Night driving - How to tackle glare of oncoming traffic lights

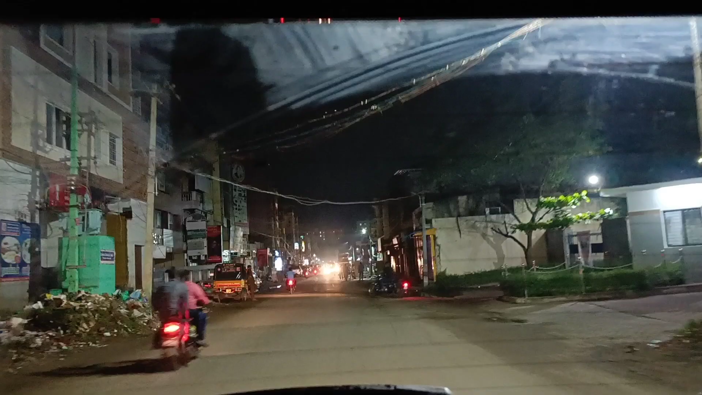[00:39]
well as the rear windshield now
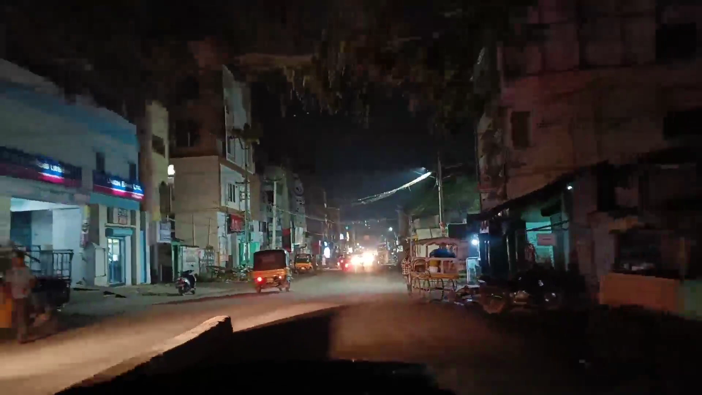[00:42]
just keep watching as I drive here the center part of my windshield is clean and the periphery is not so
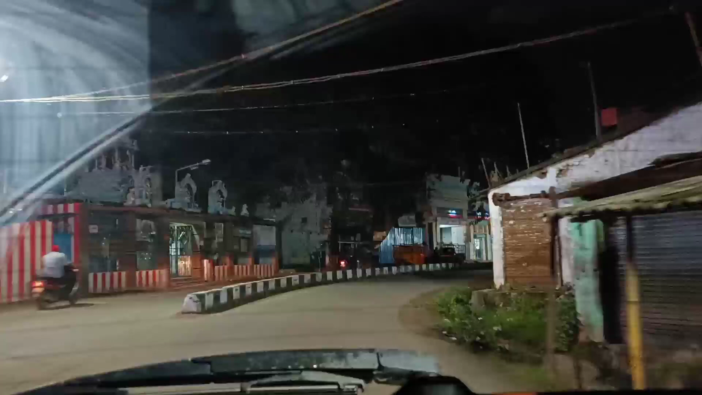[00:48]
clean see that see those smudges all they can actually add to the glare as
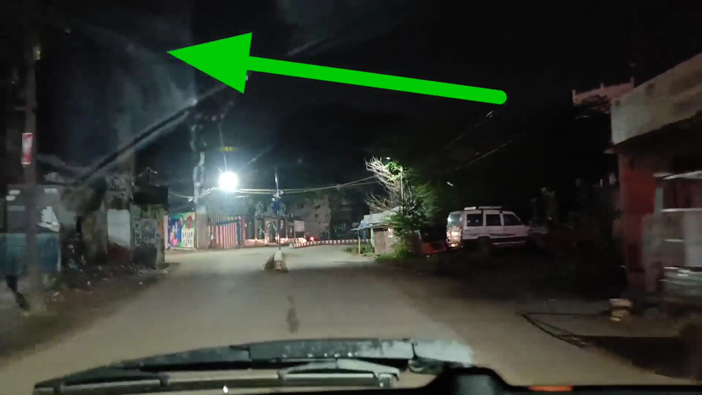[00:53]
you drive especially if you're driving long distances another tip is to switch your rear view mirror to night mode so if
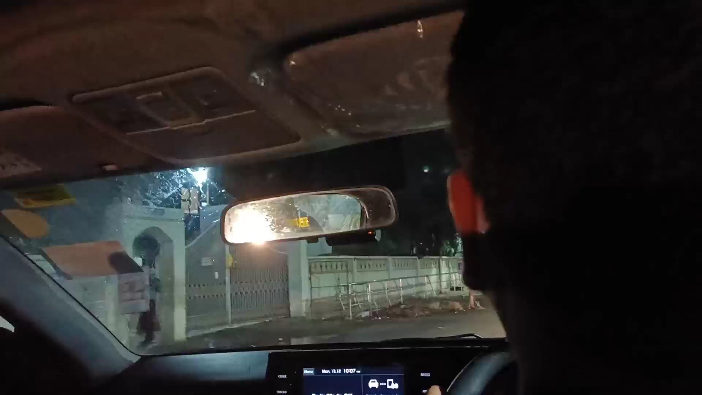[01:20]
just watch it here as well see the lights are sort of bright so I just push it
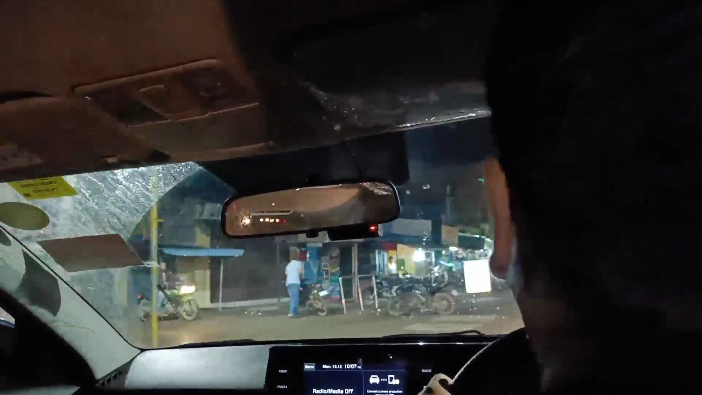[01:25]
into night mode and automatically everything around it gets sort of dimmed
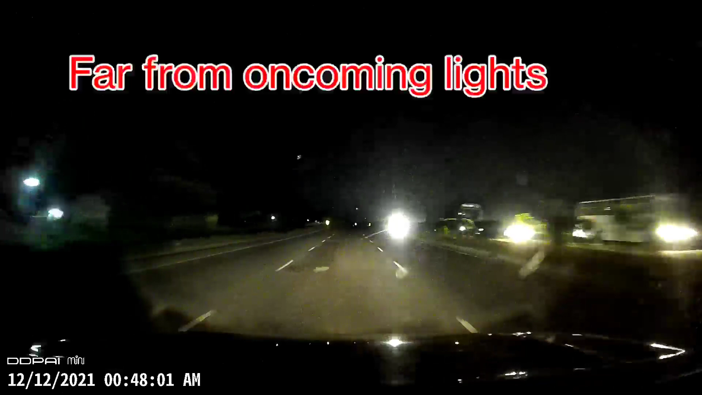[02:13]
oncoming traffic so I generally prefer to be driving in the middle lane if it is free and available but yeah as far away as you can from the
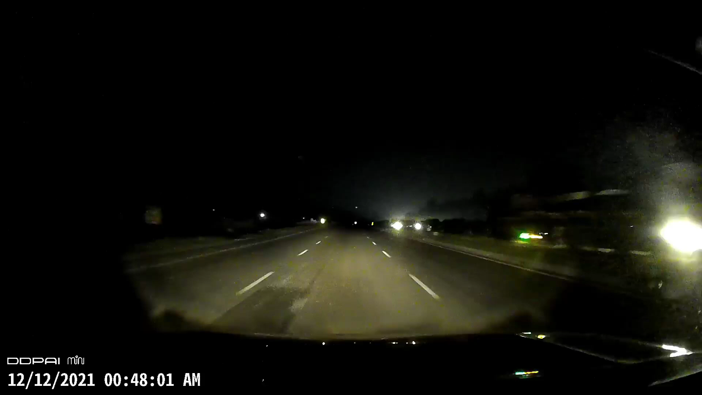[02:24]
oncoming traffic lights would be better for you with regards to your eyes
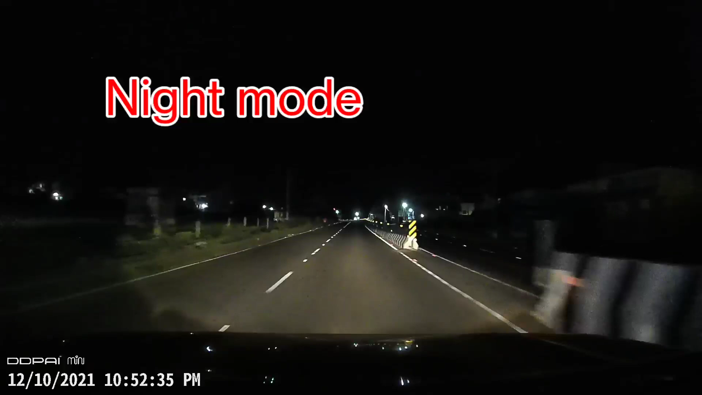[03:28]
on night mode focus on the road markings towards your left not not
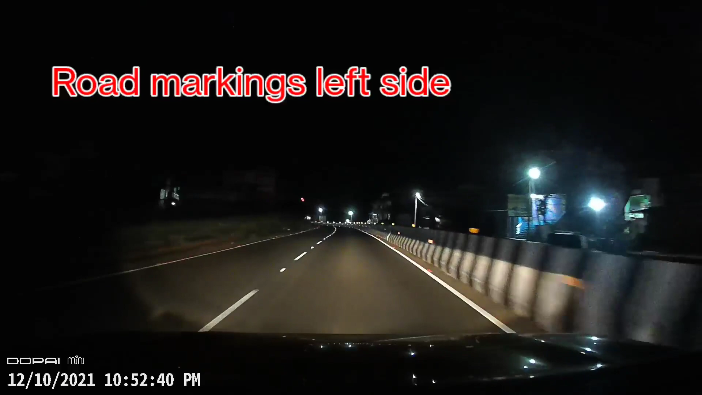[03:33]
on the lights of the oncoming traffic stay away from uh traffic on
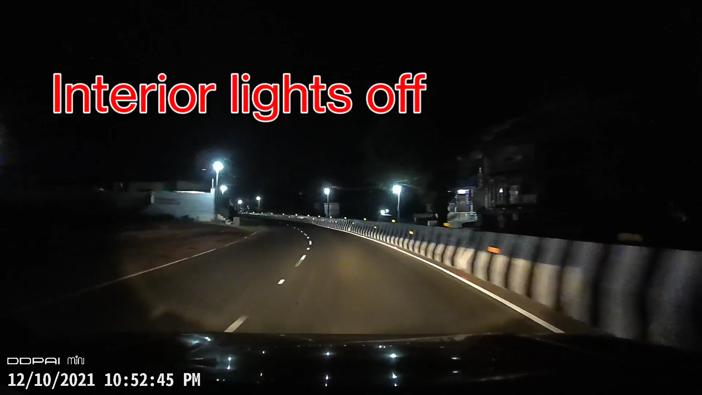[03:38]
multi-lane highways have a regular eye checkups and keep your glasses clean and up to date so friends do comment and let me